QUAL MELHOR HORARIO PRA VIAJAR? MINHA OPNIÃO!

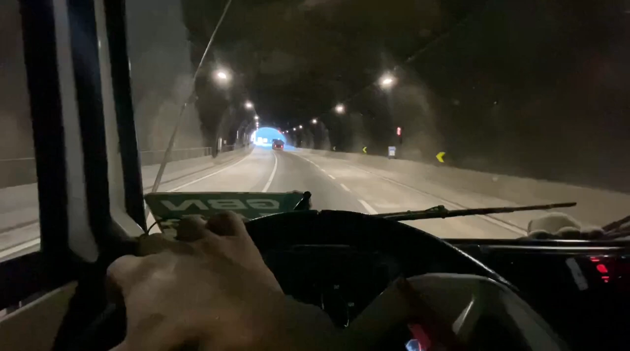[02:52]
Aí, ó. O Speed Branch, ó. Não pode ver uma placa de radar que passa o radar 60 ou passa 45 por hora.